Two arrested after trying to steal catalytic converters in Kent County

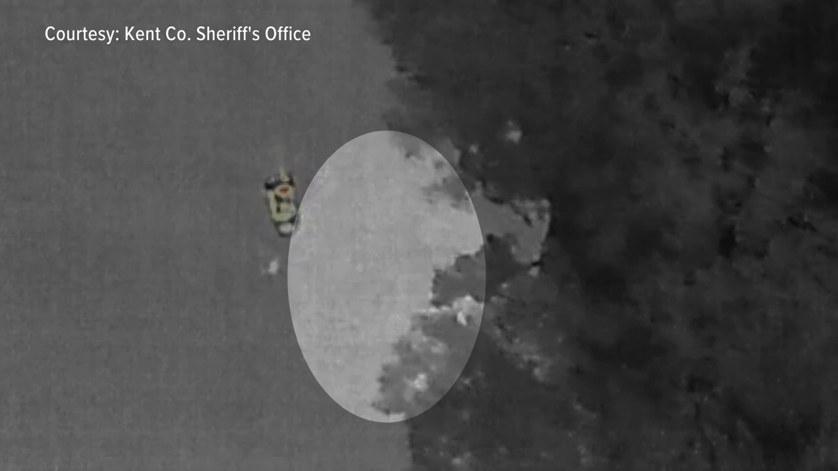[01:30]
We're going to be taking a deputy with us and police say the current was so strong that they missed him. So he took off into the woods.
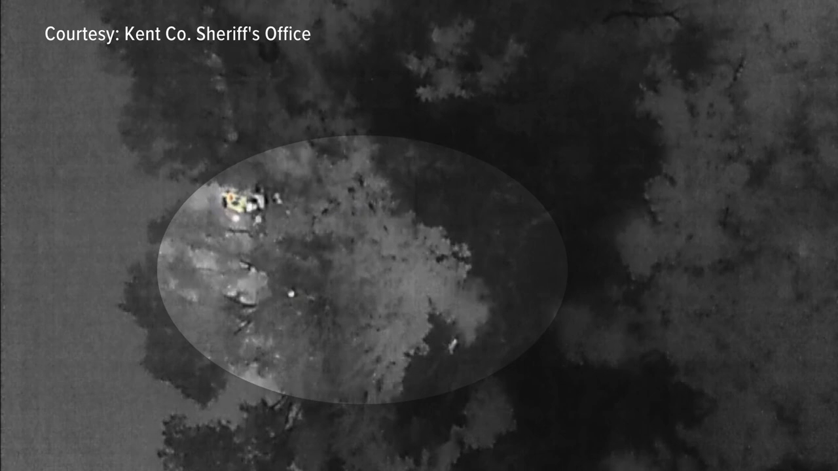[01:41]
He may be caught up in some logs, but police caught up with him. Luckily, we were able to track the suspect down, bring him into custody safely and additionally got one